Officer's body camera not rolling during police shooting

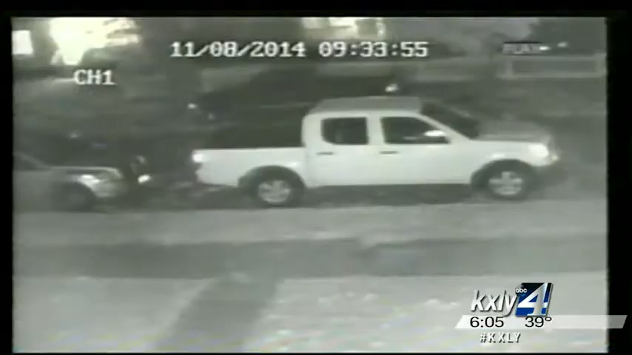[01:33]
Travis Butler then checked his security camera for some answers. The recording shows, hence, zooming by his home at freeway speeds, and then he gave copies to KXY and Spokane Police. I seen this car flying 80-90 miles an hour down our residential street.